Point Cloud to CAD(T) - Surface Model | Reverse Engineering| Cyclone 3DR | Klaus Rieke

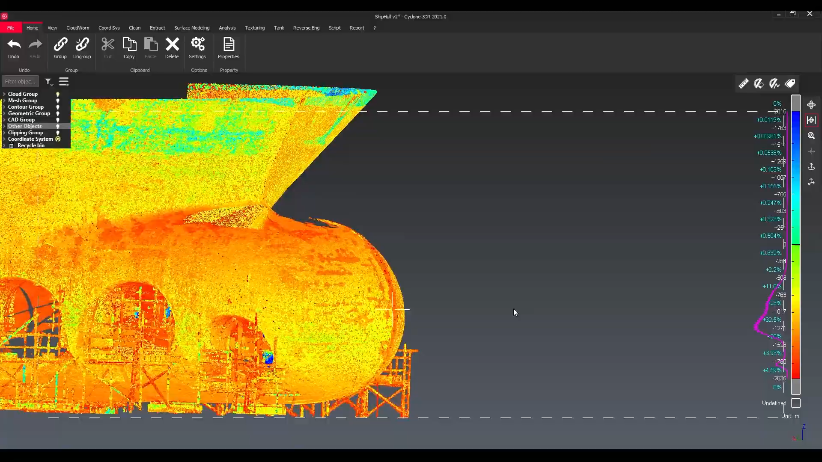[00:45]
which we can see here so that's a part of the shipper and we can see there's also a lot of scaffolding
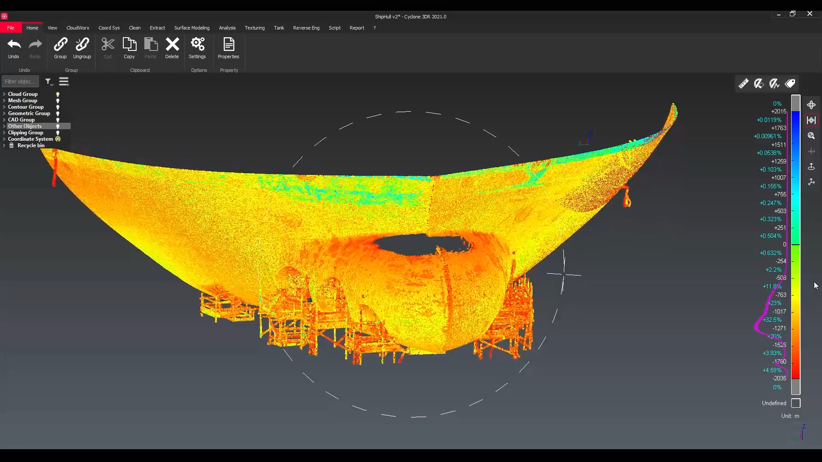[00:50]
there which we need to clean up hang on
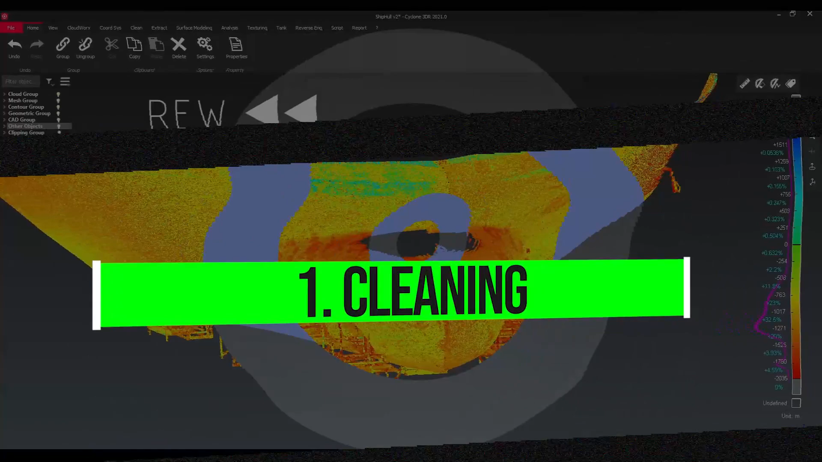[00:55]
are you looking to clean your point clouds i actually have a video which shows you things you should know about cleaning point clouds just click on the card above or find
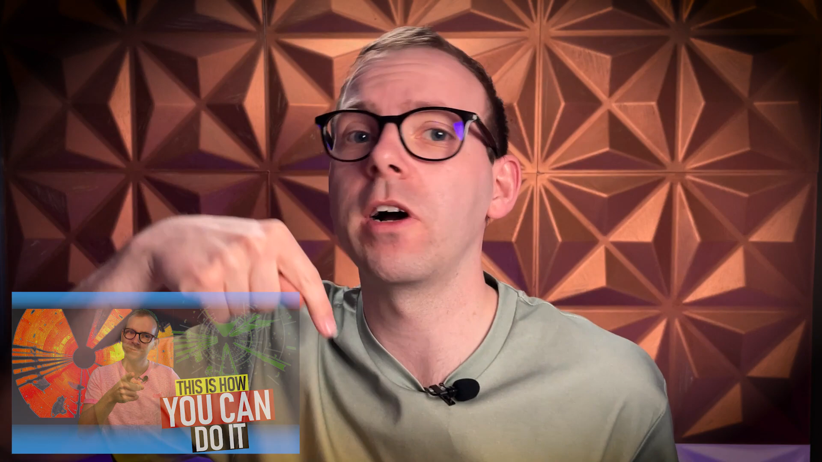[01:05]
the link below in the description which help you with it all right so we
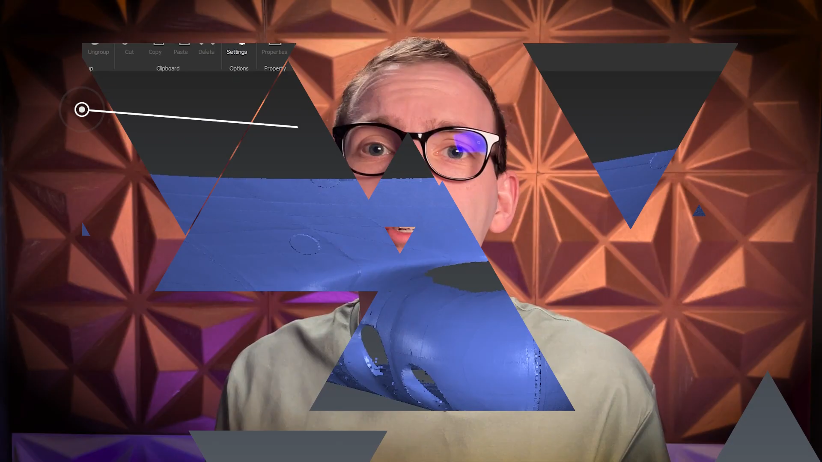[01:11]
cleaned the point cloud and we can also change the color from real color to inspection
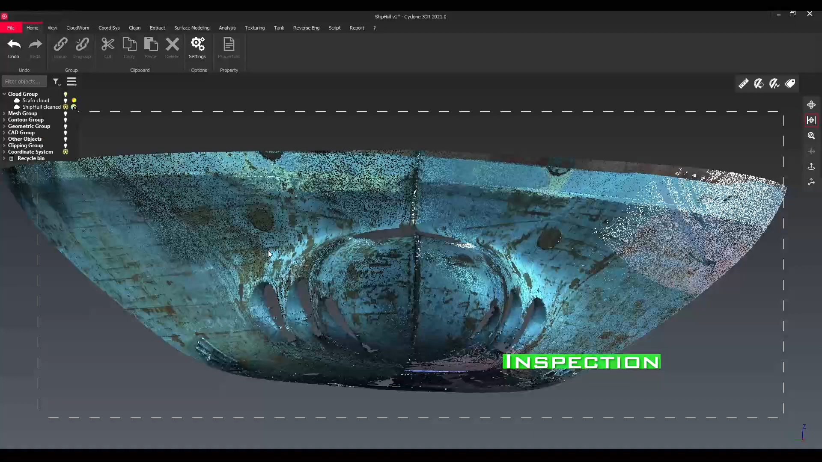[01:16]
or we can also change to smooth to see everything equal color right
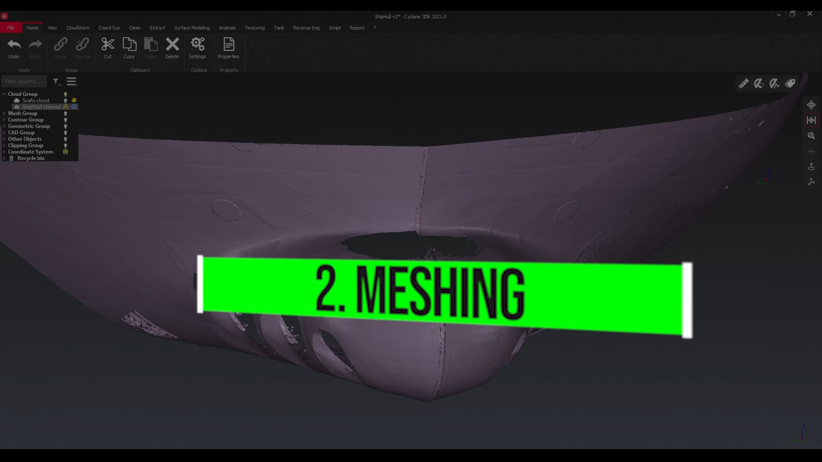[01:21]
time for us to turn the point cloud into a mesh using the 3d mesh
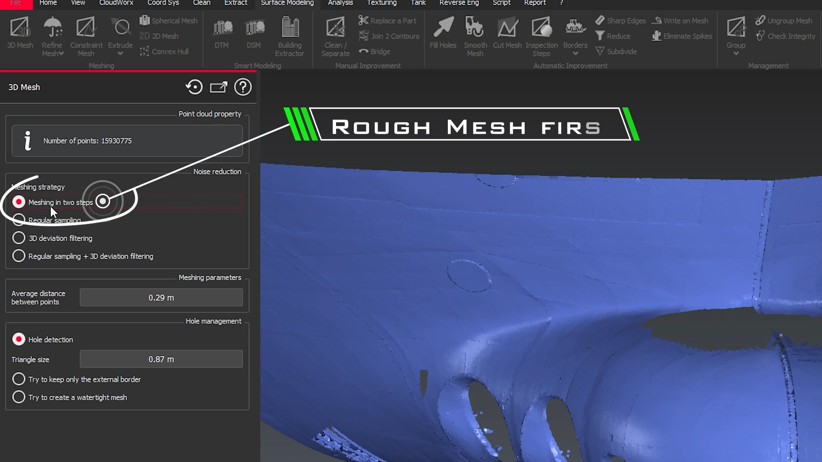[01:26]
option i'm choosing here to do it in two steps to create first a rough mesh and
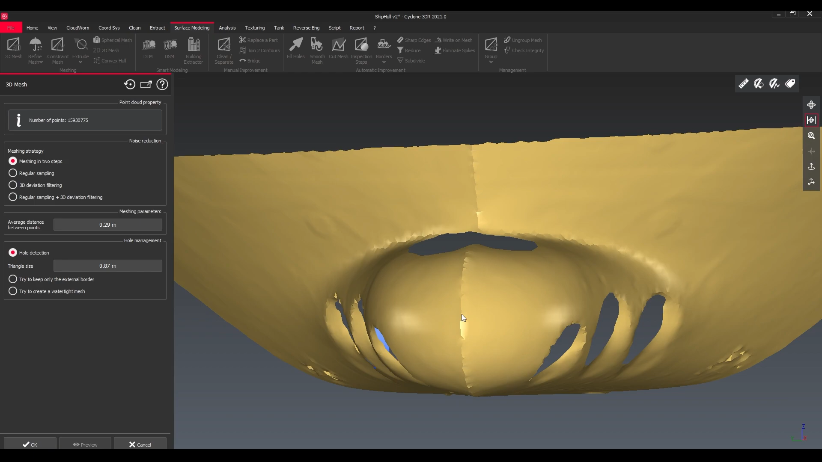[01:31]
afterwards this one we refine the mesh and i'm choosing here the cloud
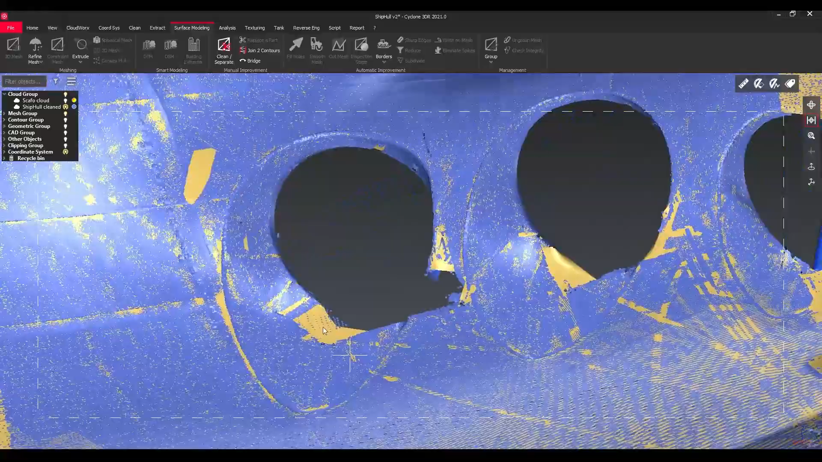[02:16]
it and there was actually standing a scaffolding which shadowed this area
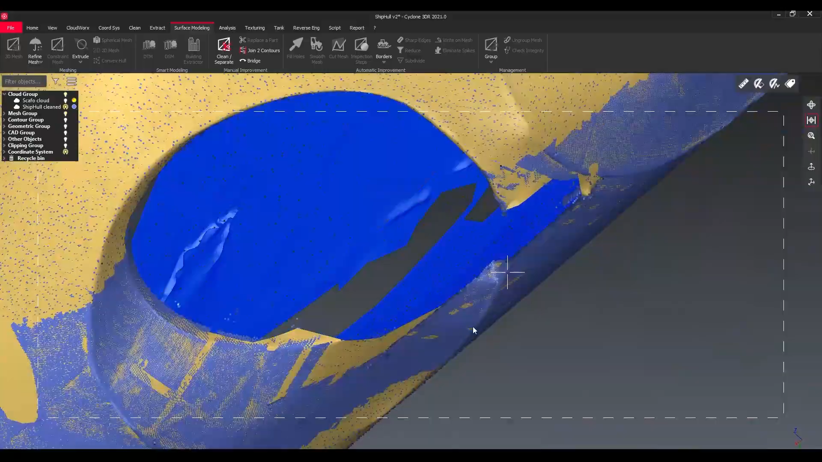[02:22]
which didn't allow us to capture this full spot so what do we
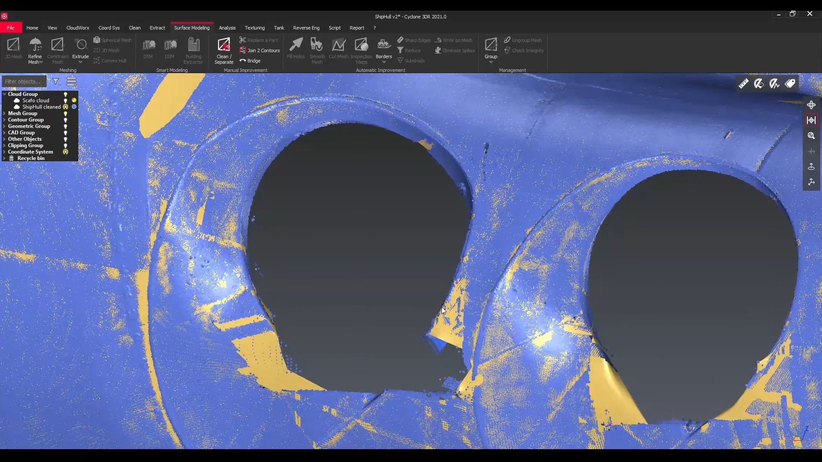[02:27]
do here so we can use some tricky clever stuff in cyclone 3dr which helps us to overcome this obstacle
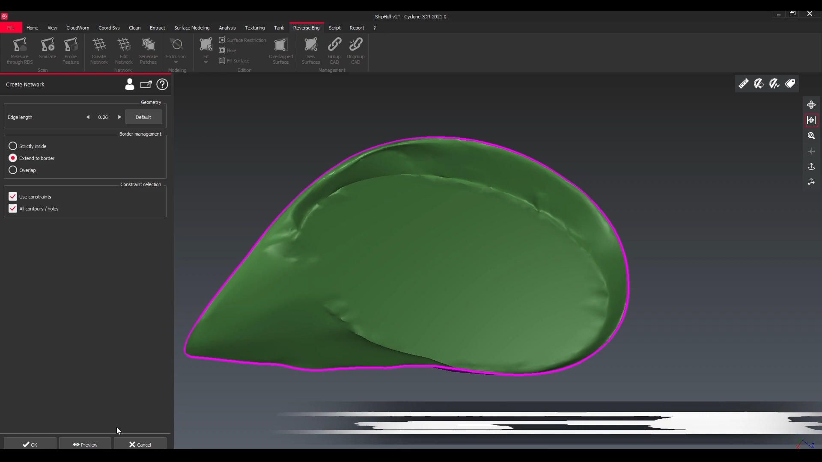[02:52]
rest of the ship hull first step first to create a network which represents it in quadrangles
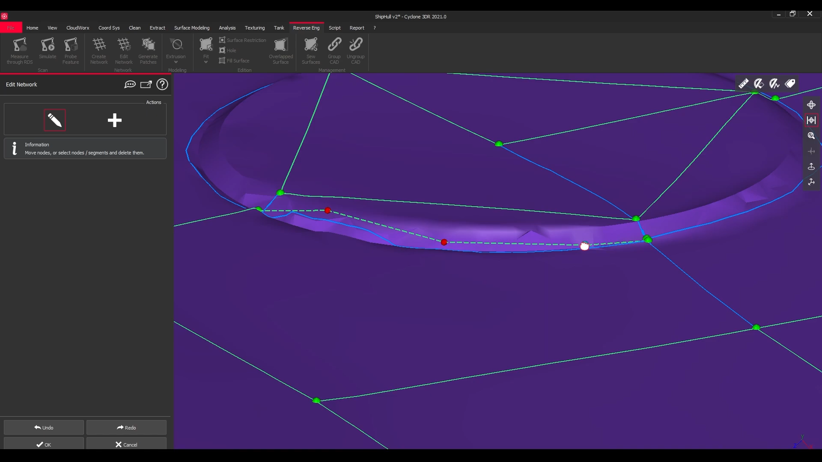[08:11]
all right so in the middle we have already four nodes so why we're not reducing the number of work to do there deleting